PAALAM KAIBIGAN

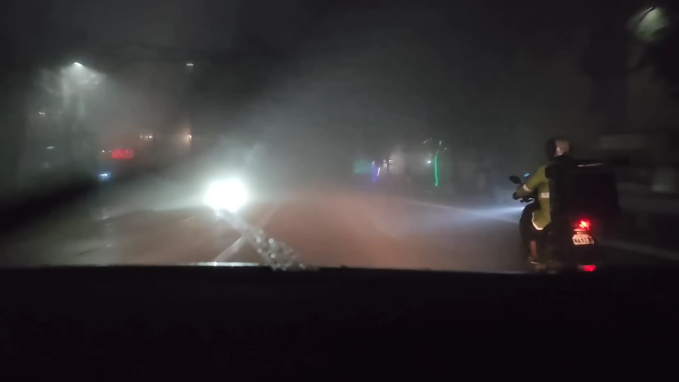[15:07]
Oh, grabe po. Wala makita. Nasa Tagaytay tayo mga ka-so weird. Wow! Wow, ang daming langgam dun sa puno na yun, no? Kaya ang tagal ng fog? Fog?
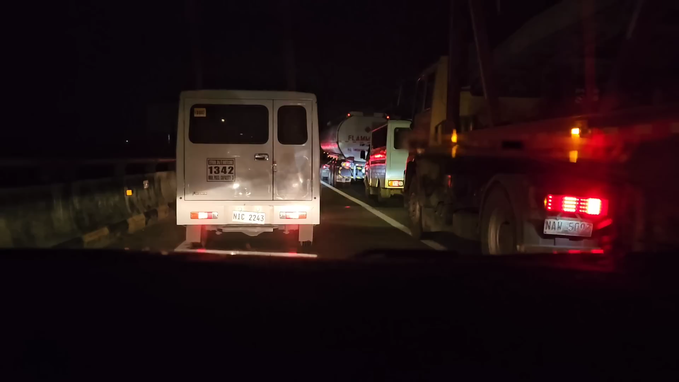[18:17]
Baka may tumawid ng mga langgam. Baka nga siguro, no?
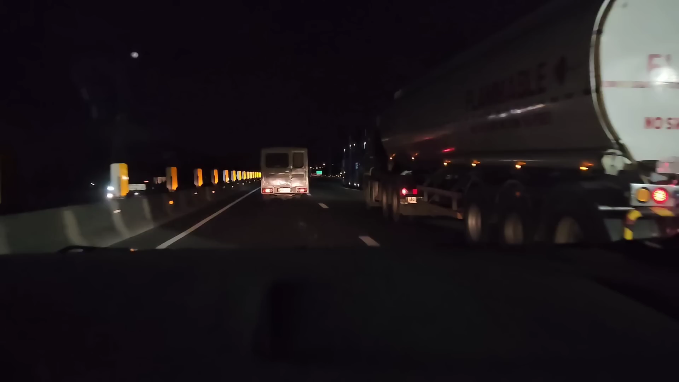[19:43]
Yung... Oh, ba't nawala yung traffic? Ano yun? Dumaan nga langgam. Dumaan nga lang ang langgam, no? Anong nila? Anong nangyari doon? Nilalim na pala dyan sa kabila, oh. Ah, baka may hinuli sila. Baka pinatabi. Siguro. Pinatabi lahat. O kaya baka kinilo lang to. Dyan sa kabila doon, malalim. Dalawang lane lang. Ano may nakuhulog doon?